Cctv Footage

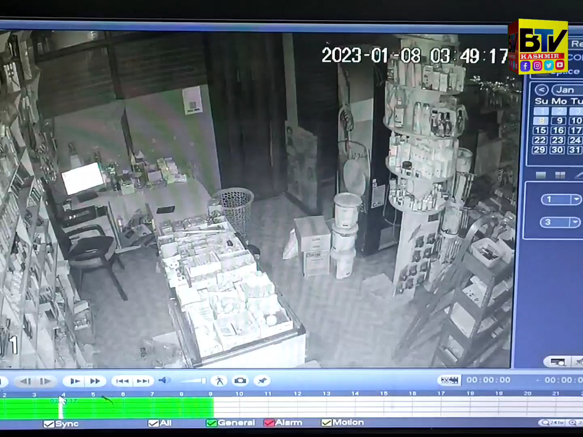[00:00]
اسلام علیکم ناظرین شمالی کشمیر کے قضب بارہ ملہ کے کانس پرہ علاقے میں چوری کی ایک واردات میں چورو نے ایک دکان کو لوٹ لیا معلوم ہوا ہے کہ چورو نے گزشتہ شب کو ایم مارڈ ڈپارٹمنٹ سٹور نامی دکان سے نقدی رقم کو اڑا لے گئے اس سلسلے میں پولیس نے کیج درج کر کے چورو کی طرح شروع کر دی ہے مزید آپ اس سی سی ٹی وی پوٹیج میں دیکھیں اس چوری کو کیسے انجام دیا گیا ویڈیو کو زیادہ سے زیادہ شیئر کریں تاکہ ان کی پہچان ہو سکے